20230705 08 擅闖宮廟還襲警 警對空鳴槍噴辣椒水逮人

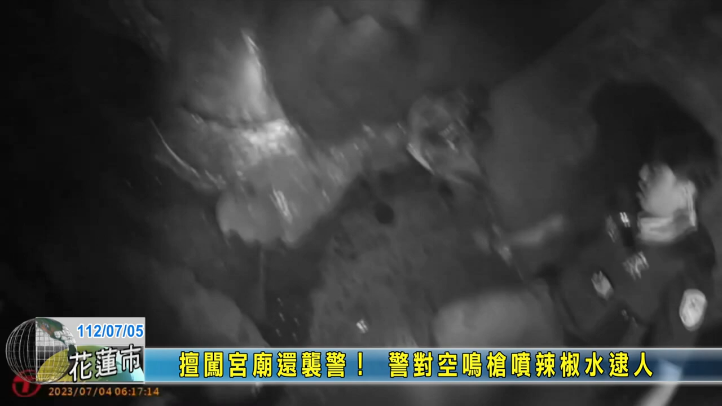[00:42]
男子看见警方后发疯似的狂丢酒瓶香炉等物品企图攻击警员而警方立刻用辣椒水反击但室内空间狭小男子持续攻击
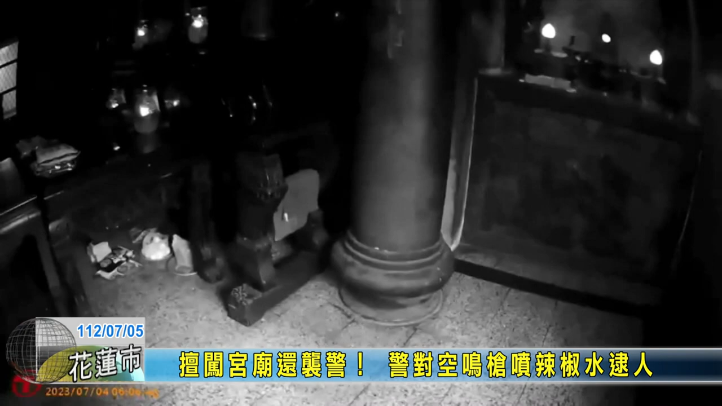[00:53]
远警见状只能开枪警告男子躲在神像旁持续抵抗反击警方上前先
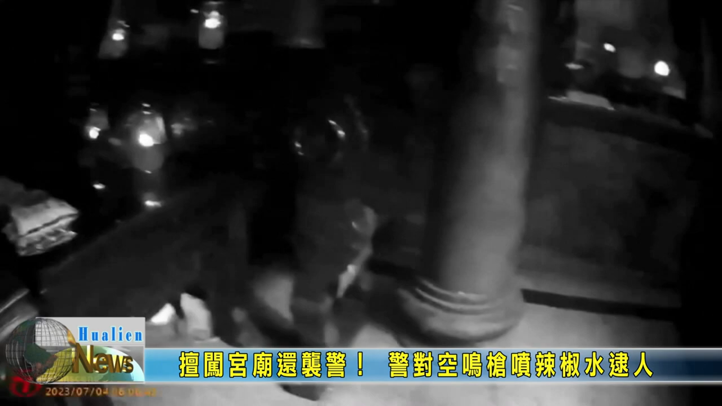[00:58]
向神明示意打扰后见阳性男子持续攻击远警持警棍
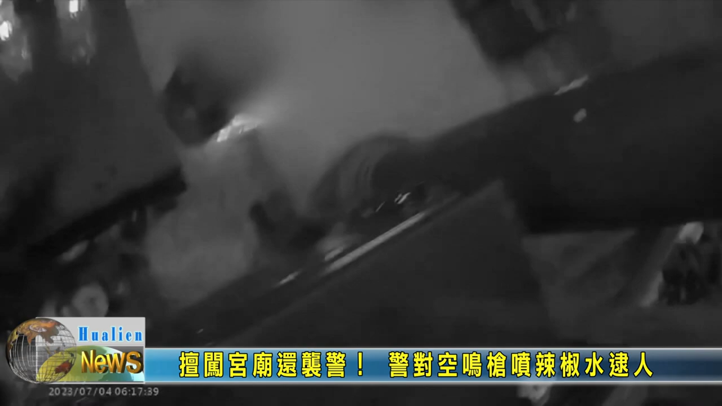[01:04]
上前反击最后在支援警力协助下顺利压制事情发生在花莲四号清晨六点左右陈姓公主一早来开庙门时发现铁门怎么开
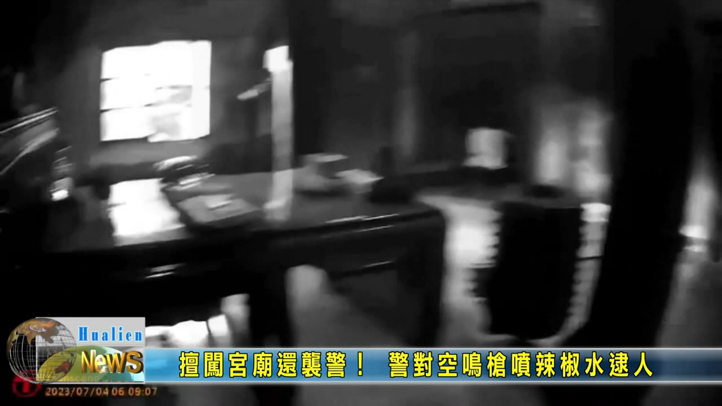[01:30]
不断拿盾气攻击警察逮捕过程中男子强力抵抗导致两名园警都有受伤一名同仁也是头部遭盾气重击两名同仁手部都有